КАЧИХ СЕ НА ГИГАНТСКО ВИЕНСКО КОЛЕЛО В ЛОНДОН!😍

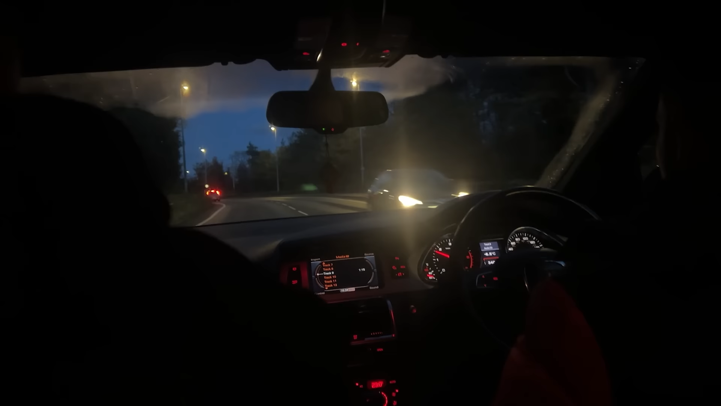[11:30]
Това беше... Не знам. Аз не. А ти?
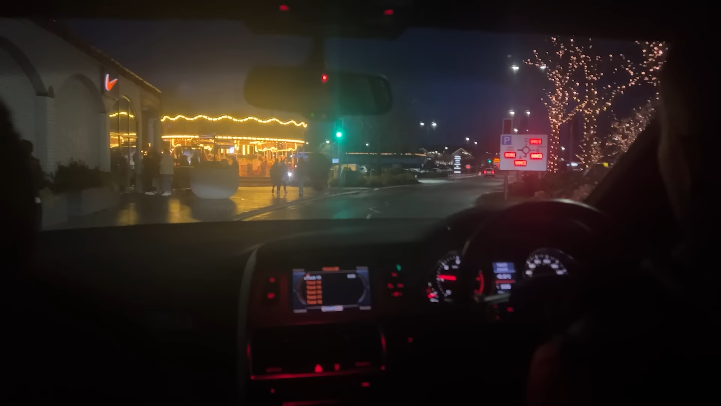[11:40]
Хора, пристигнахме. People, we arrive, people. Внимавай, че тук може да има някъде пешеходно. Да, има. People, we arrive. Не, много е яко!
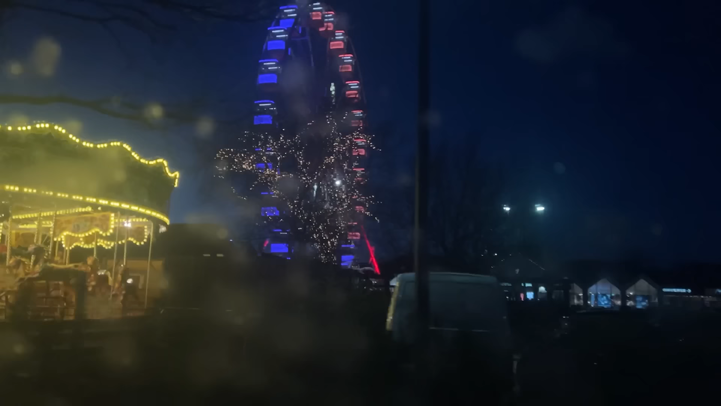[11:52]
Няма чак толкова много неща, обаче за шопинг център е прилично.
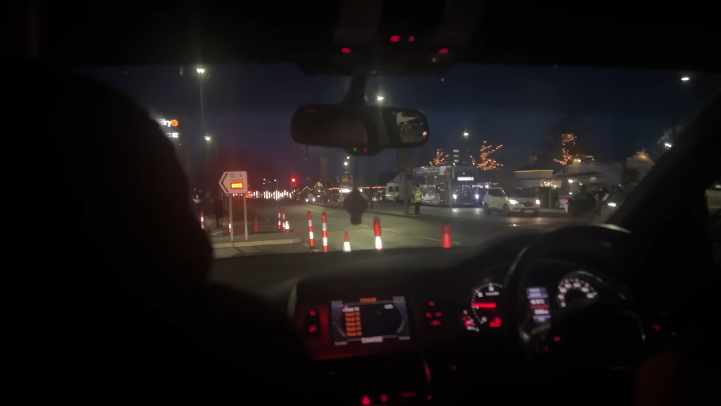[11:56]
Три места! Моля! Аз да ги фанеме бъде, ама къде? Сега ще ти кажа напред сам.
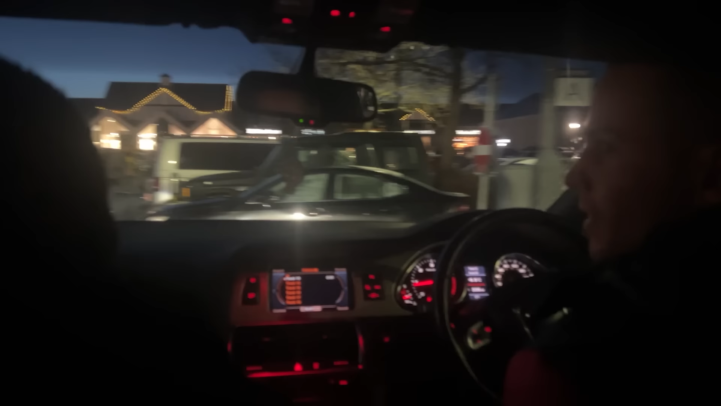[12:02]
Еми, успех с паркирането. Може да не паркираме, не? Румка, искаш да го вземе за в нас? Кое?